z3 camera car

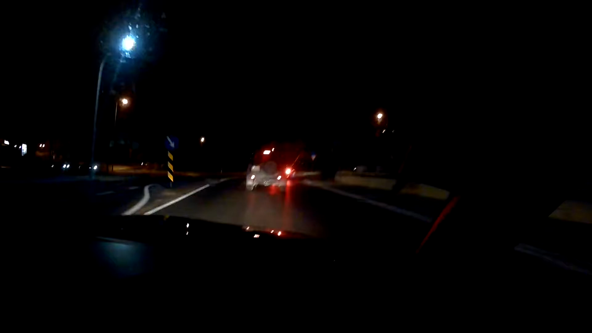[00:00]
posso tentar ficar. Olha, passa esta gente, senão vamos feridos.
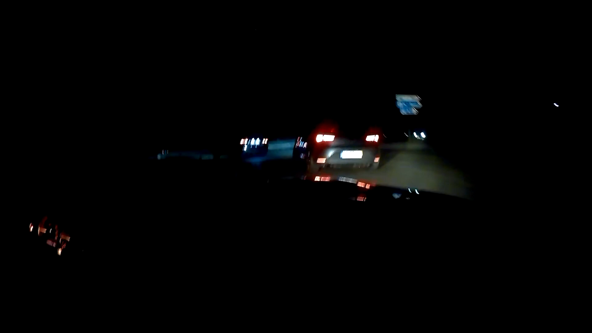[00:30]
Epá, aquele AX. Oi. Aquele AX. Vai ficar encandeado. O Leão, se não fizer excesso de pressão. Está como eu também a fazer safes. Yeah. Faz muita safe. Carros e o caralho aqui atrás.